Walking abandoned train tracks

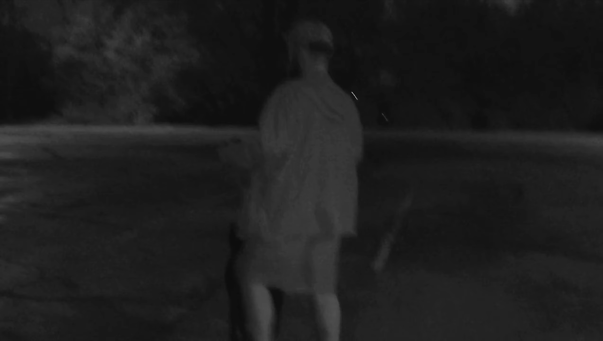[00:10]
mean, this would be a great place to shoot fireworks off at. 4th of July. Yeah.
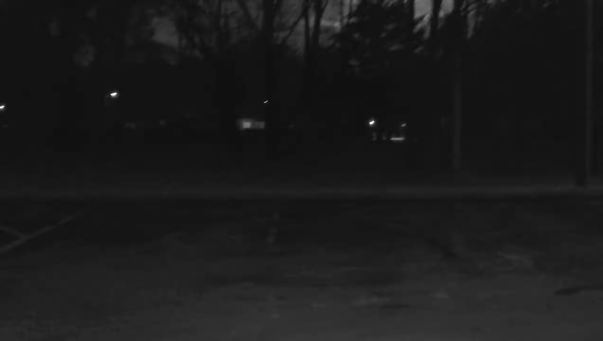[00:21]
Have a barbecue right here. We should do that. It would be a nice place. Those are all horseshoe pits. To play the game horseshoe, there's 9 sets of horseshoe pits. Over there's a volleyball court. No trespassing sign? No trespassing. It looks just like a old park, but there's no way to actually get into this old park.
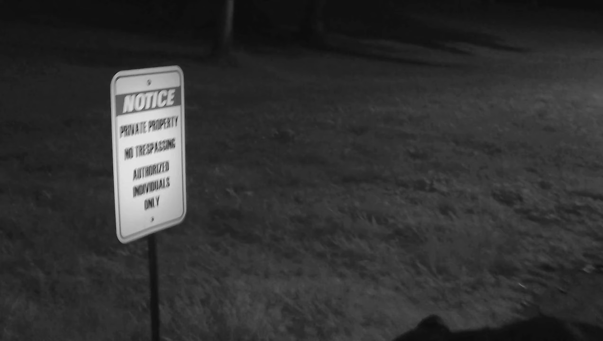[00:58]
It's surrounded by people's backyards and a plant. Authorized individuals only. So we can't go on that grass over there.
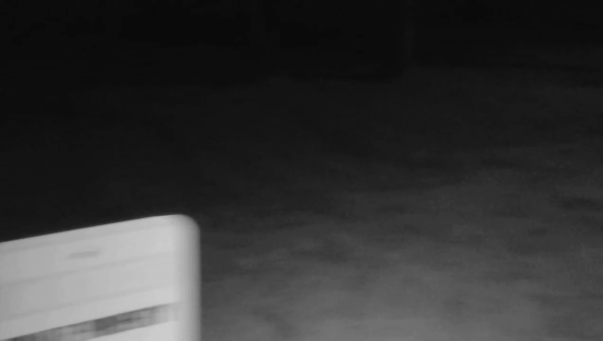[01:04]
Still doesn't really explain the horseshoes. Well, actually, we should be honest about the way we accessed it.
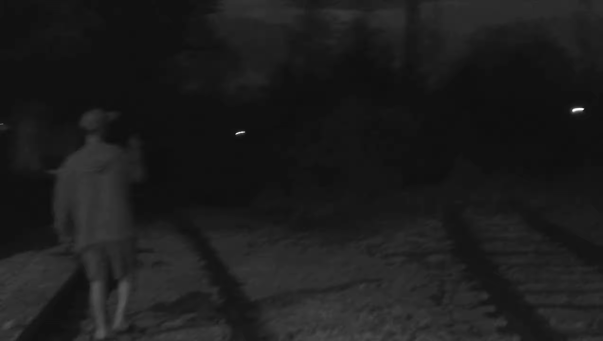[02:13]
You guys tell us which way you guys think we should go. These ones aren't used no more. Yeah, those are no longer used. They probably lead straight to the road. We're falling. Maybe we broke the glass.
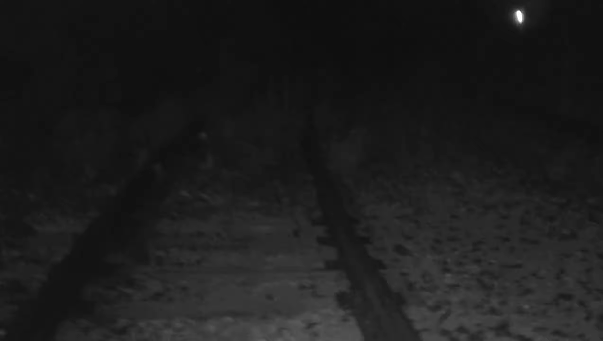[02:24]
Maybe not. I'm not falling. I want to show you.
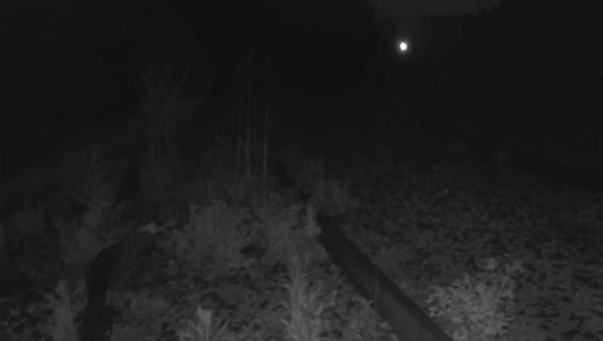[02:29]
Those tracks, no longer in use. Where's your torch? Your torch is way farther.
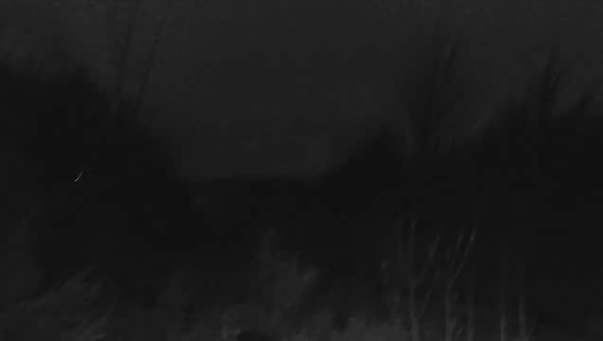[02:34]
It's going definitely to a warehouse that's closed down, like maybe the coyote one. The coyote warehouse. Let's see. There's no power looking over there. It looks really dark except for that light. Except for that light over that door over there.
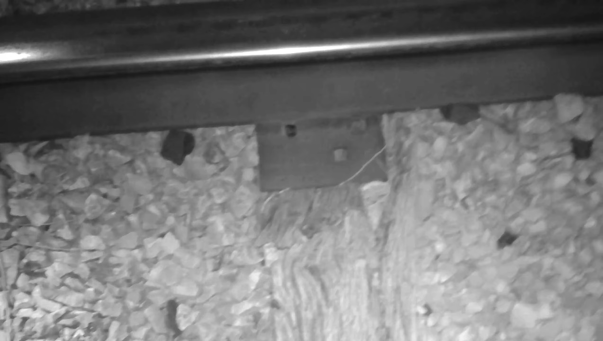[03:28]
These are old tracks. It's moving over there. Old switch right there. Something moved. I'm camera guy. I got the little shitty light.
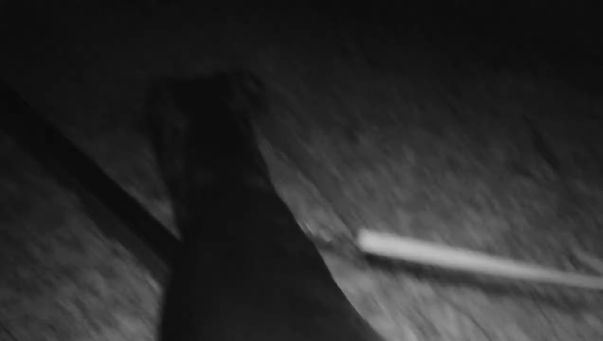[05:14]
See what it's like without the IR.
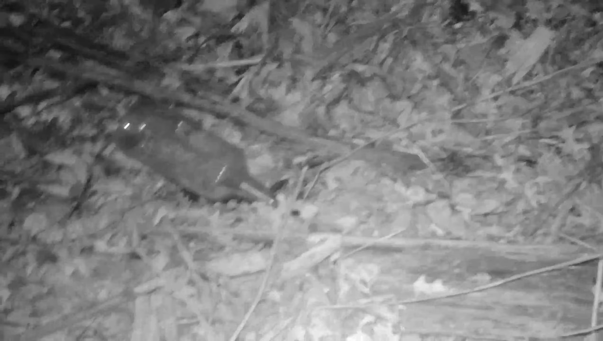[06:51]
Keep the light off of it so I can see it with my camera. Put the black light on it. See if it's DNA. Oh yeah. Where's the UV light? There it is. Boom. Ooh, lots of DNA. It's glowing yellow. Someone puked in there crazy like. Oh, it's something dead. Oh, look, this thing gives me a lot of debris look.
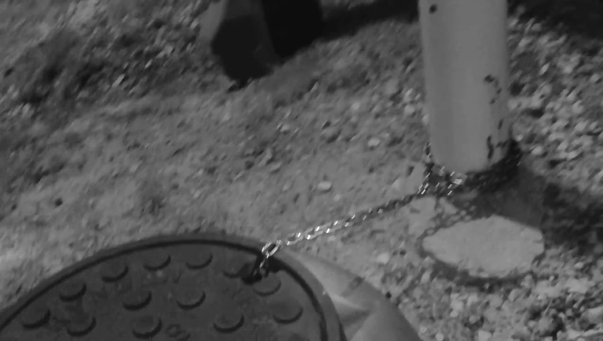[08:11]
That's super weird. Who are they tying down there?
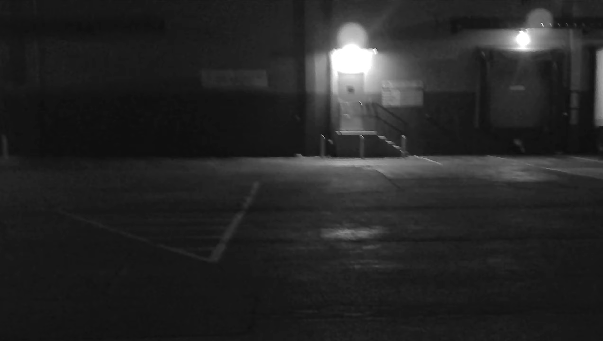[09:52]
This is the Crossroad Farms Dairy in Kitley. This is the warehouse.
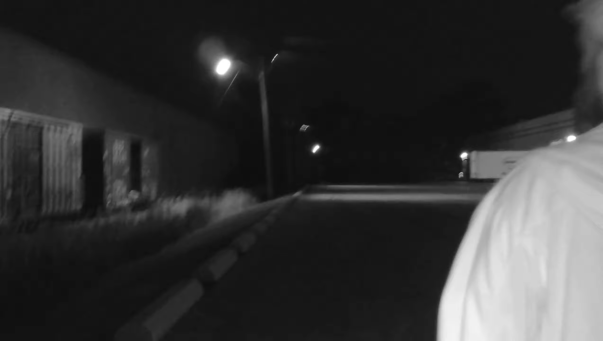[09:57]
So inside that is maybe a lot of milk. And if you know me, you know I love milk. This is a boy for recycling plant.
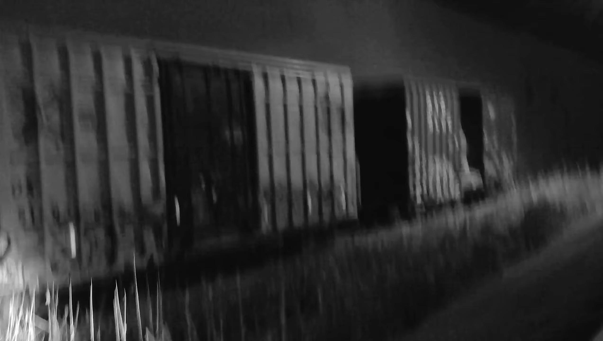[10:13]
Those boxes look like they've been there for a while. Yeah, that's what I'm saying. They look like they've been teared up by animals and stuff.
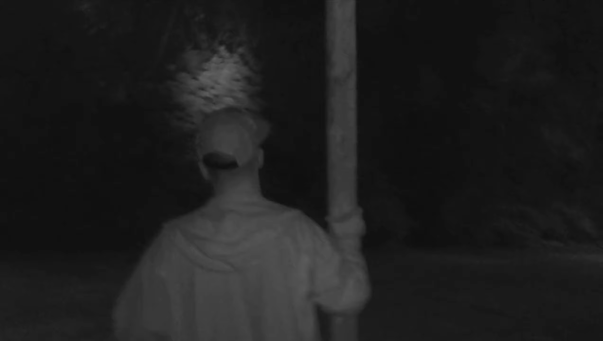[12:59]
I mean, the doors go all the way back to here, but the train track doesn't.
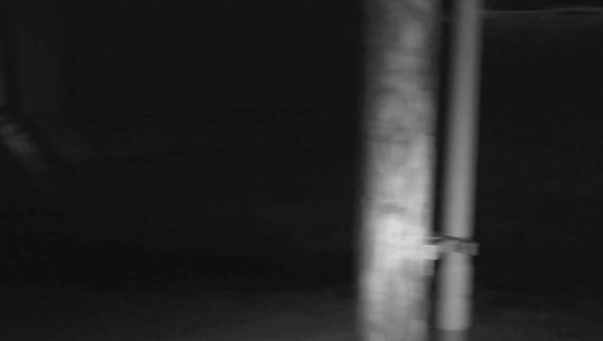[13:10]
The end of the track that stops the cars.